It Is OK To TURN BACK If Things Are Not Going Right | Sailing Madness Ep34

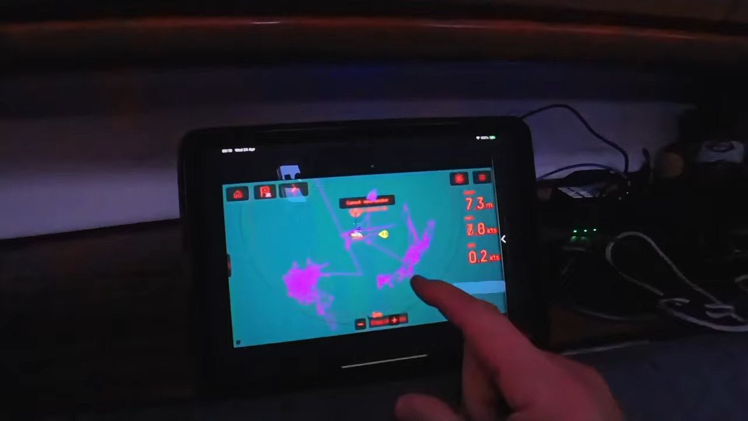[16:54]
We were all over here. At one point. And now we're kind of. Here. We've just moved around.
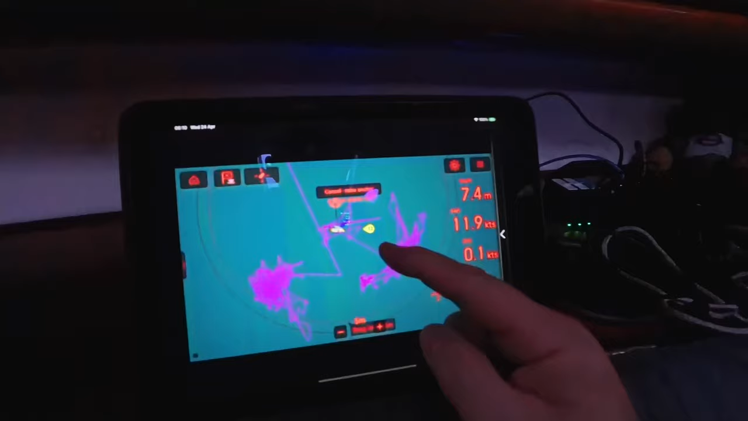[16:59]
All over the place. The boat has. Not stopped moving. It's just been. A horrendous night.